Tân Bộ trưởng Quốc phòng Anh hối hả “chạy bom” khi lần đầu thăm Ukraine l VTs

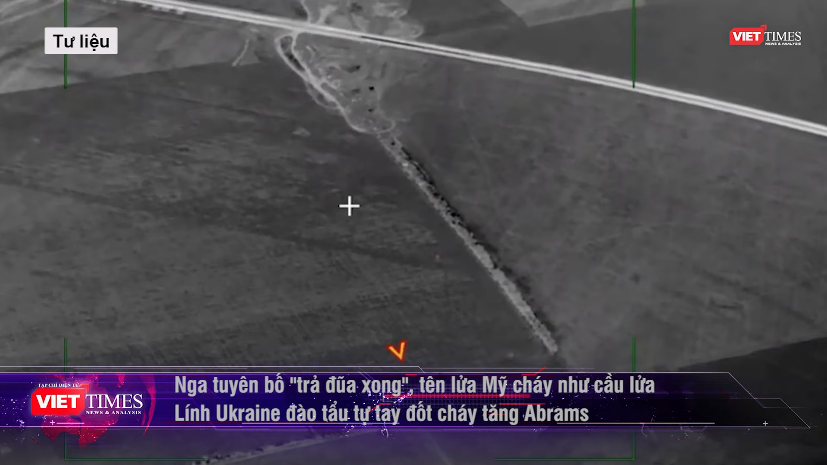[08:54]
tấn công thành phố Svatobol-Krum hôm 23 tháng 6 Đi kèm với tuyên bố,
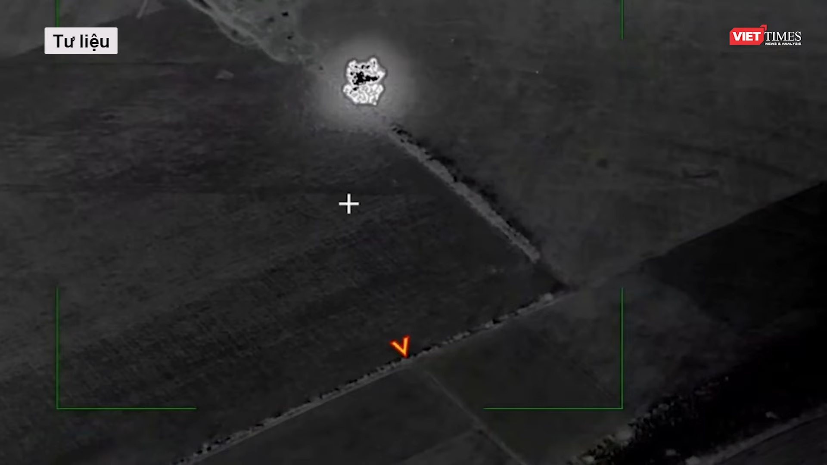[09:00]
Bộ Quốc phòng Nga công bố một đoạn video ghi lại khoảnh khắc các hệ thống tên lửa Kima-S bị phá hủy và bốc cháy dữ dội,
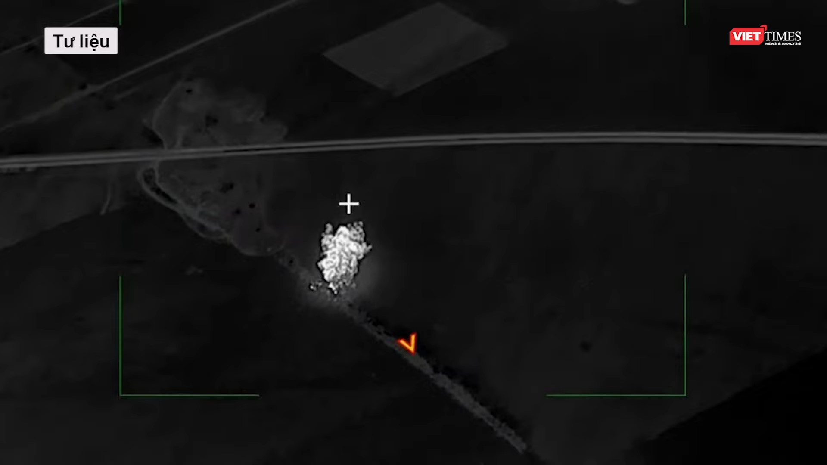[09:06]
tạo thành quả cầu lửa không lộ Thông báo của Bộ Quốc phòng Nga nêu rõ, kiếp vận hành UAV của lực lượng vũ trang Nga đã phát hiện ba hệ thống
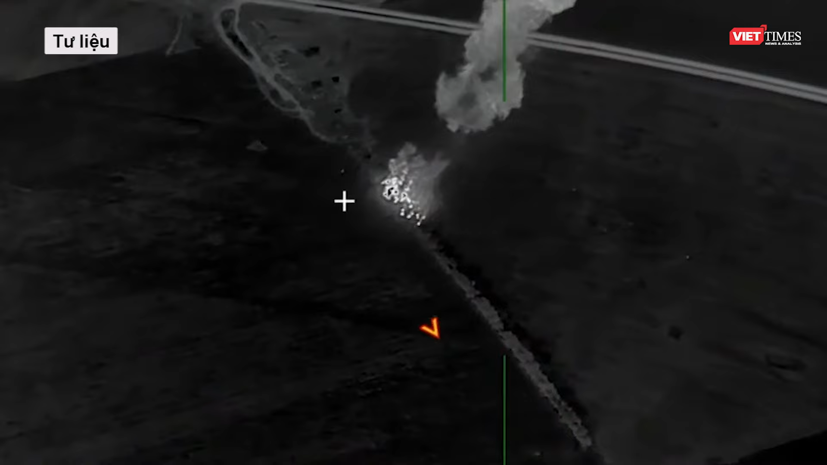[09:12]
phóng Kima-S đang di rời và ẩn nắp trong vành đai rừng gần khu định cư Kalapaya ở Kherson Ngay khi nhận được tin báo,
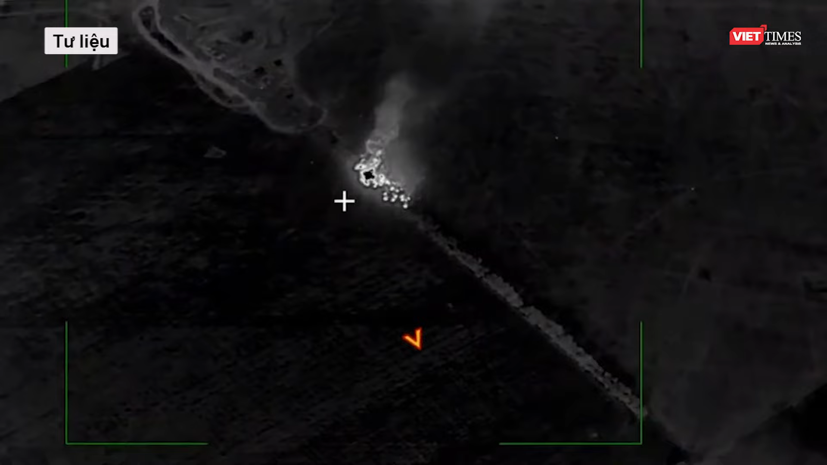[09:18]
kiếp tên lửa Iskander của Nga đã tiến hành tấn công vào các vị trí được nguy